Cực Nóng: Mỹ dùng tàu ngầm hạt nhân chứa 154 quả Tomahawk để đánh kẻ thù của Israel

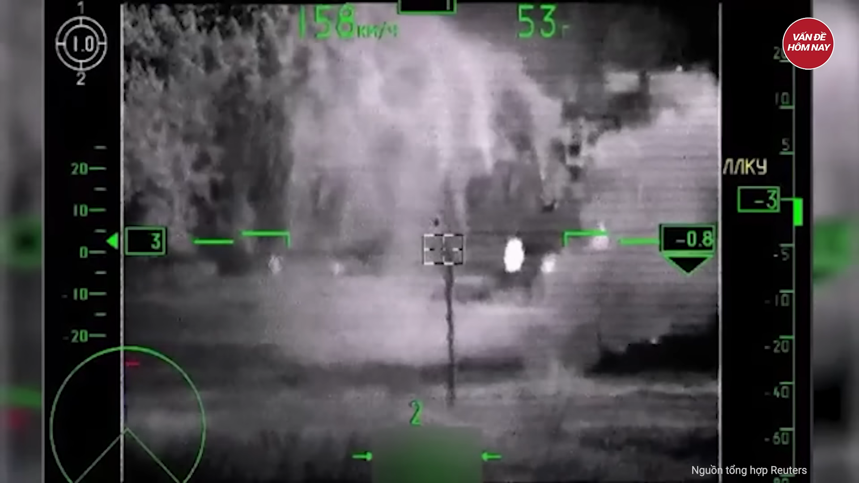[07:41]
Bộ Quốc phòng Nga vừa công bố video clip ghi cảnh trực thăng chiến đấu K-52
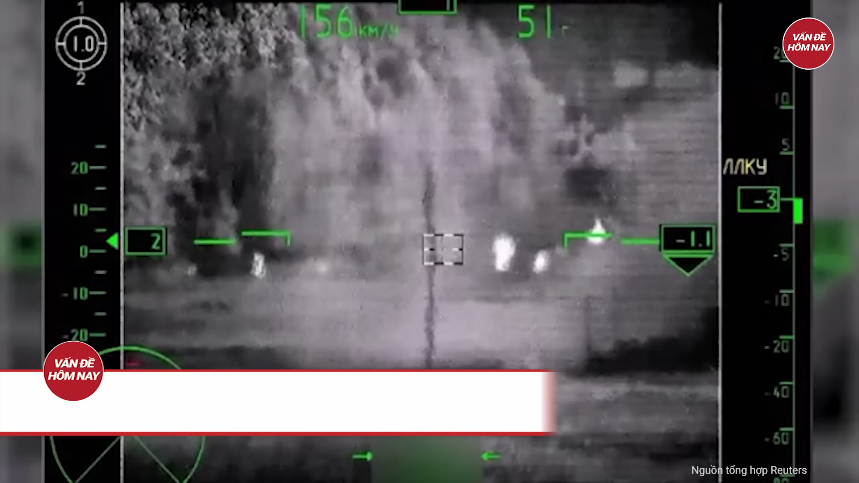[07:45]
của quân đội Nga bay trong đêm và tấn công tên lửa vào mục tiêu Ukraine ở độ cao cực thấp Trong clip này,
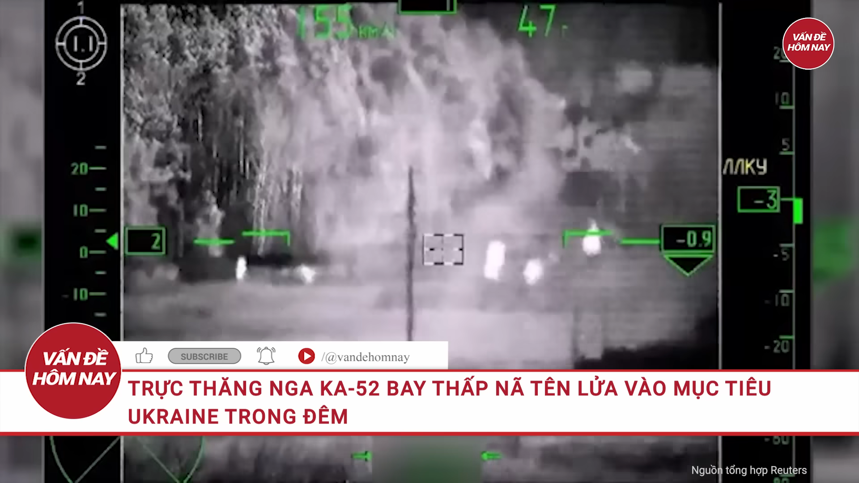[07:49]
trực thăng Nga K-52 đã phóng tên lửa có dẫn đường lẫn loại không
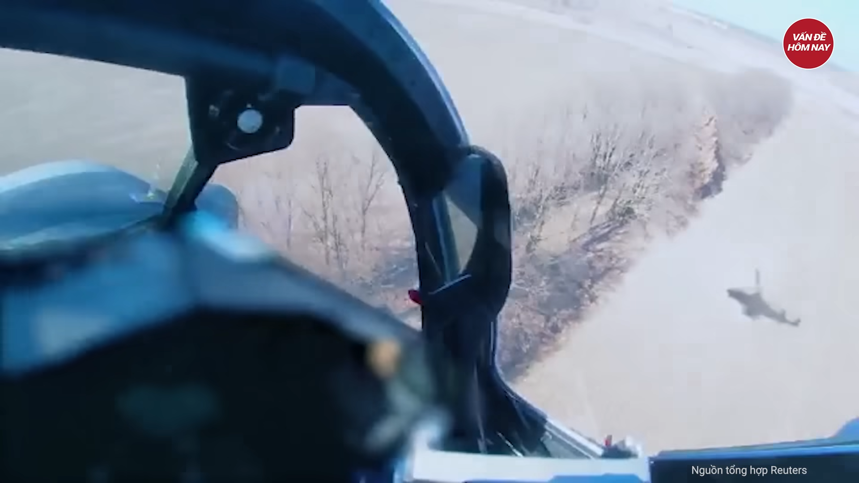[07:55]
dẫn đường vào các mục tiêu Ukraine Đầu tiên,
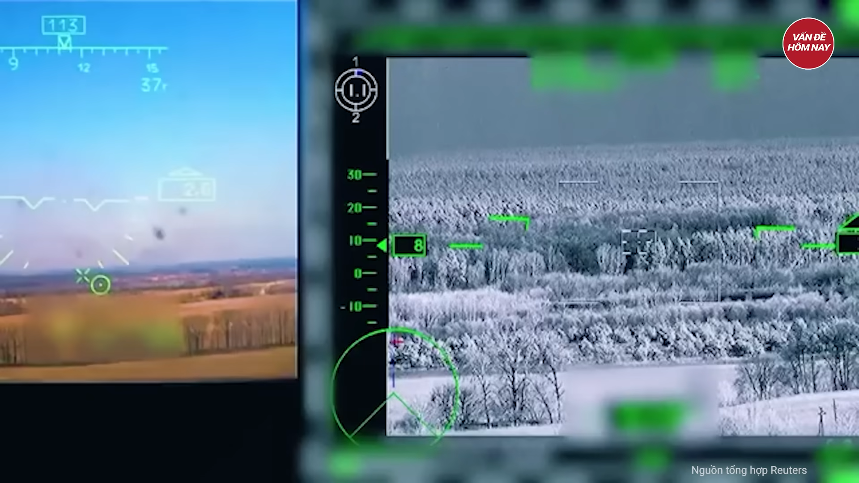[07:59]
phi công kiểm tra máy bay và hệ thống tên lửa bên hông máy bay Sau đó,
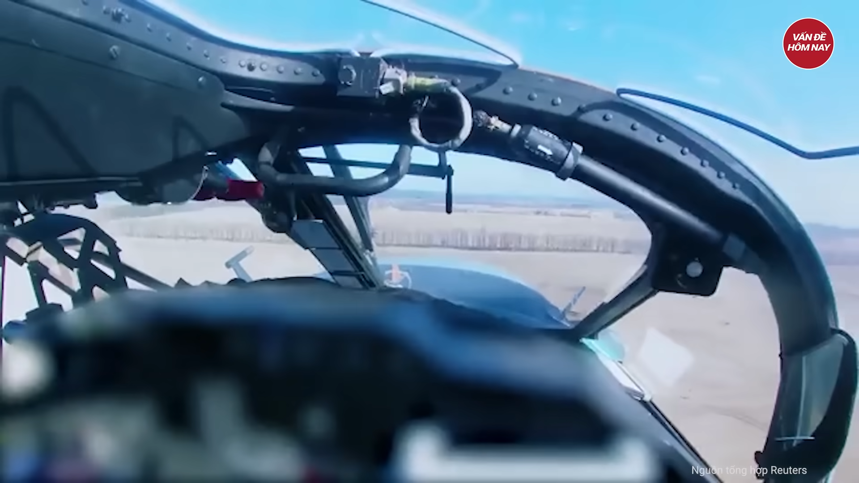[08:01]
máy bay cất cánh giữa đêm Kế đó là cảnh tượng khu vực tác chiến được nhìn,
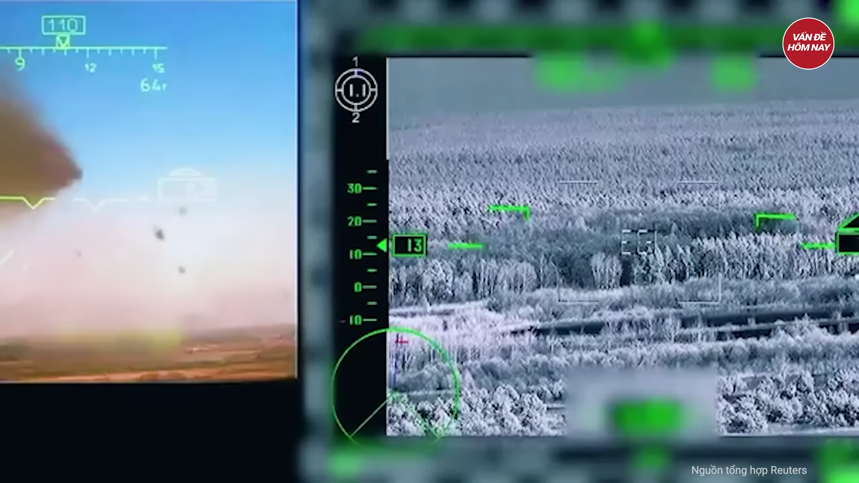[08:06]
có lẽ là qua kính nhìn đêm của phi công Bên đội trực thăng gồm khoảng 3 chiếc Sau khi phát hiện mục tiêu,
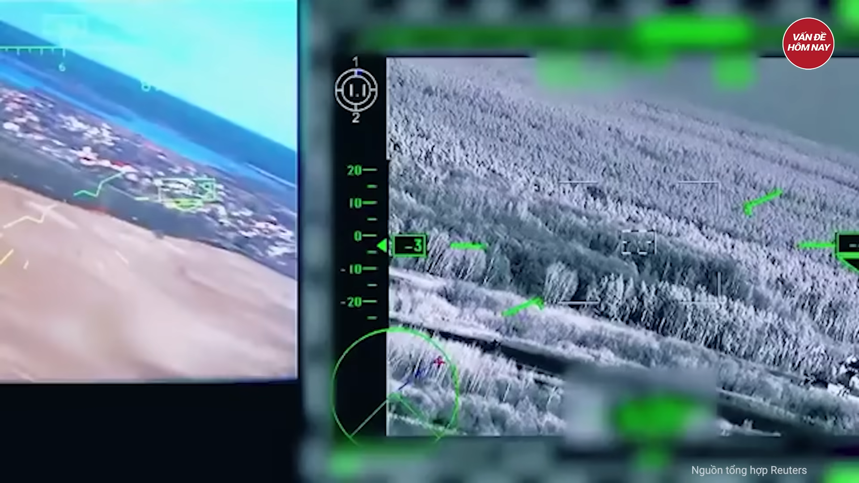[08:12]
có lẽ là một xe thiết giáp hoặc xe tăng Ukraine đang ẩn sau một dạng cây Phi công bấm nút
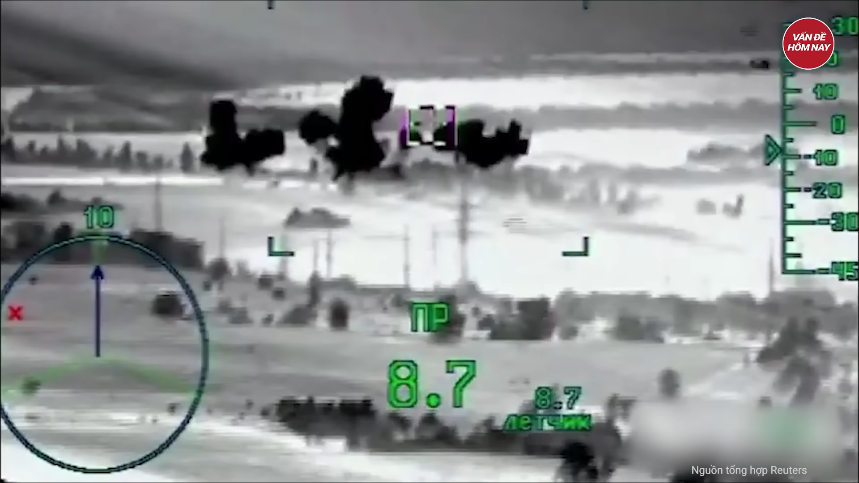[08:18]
trên cần lái Quả tên lửa nhanh chóng lao đi và đánh trúng mục tiêu Sau đó,
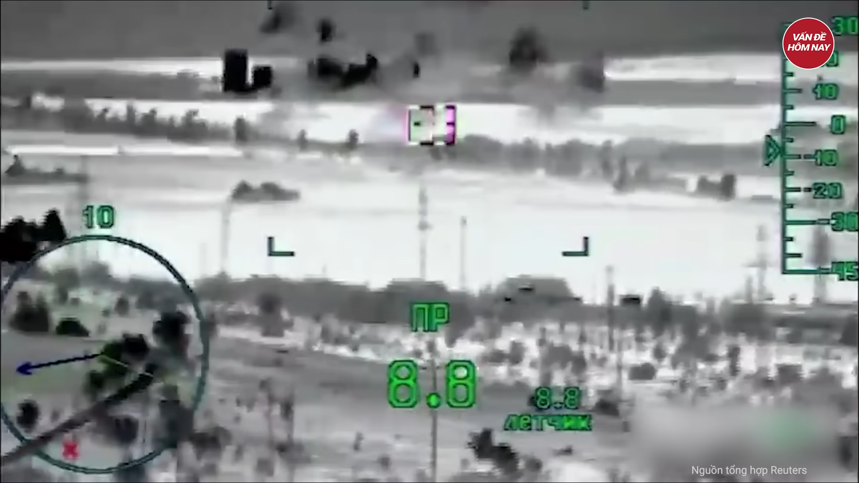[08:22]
một cụm khói đen bốc lên, chùm lên mục tiêu Trực thăng tấn công K-52, biệt danh cá sấu,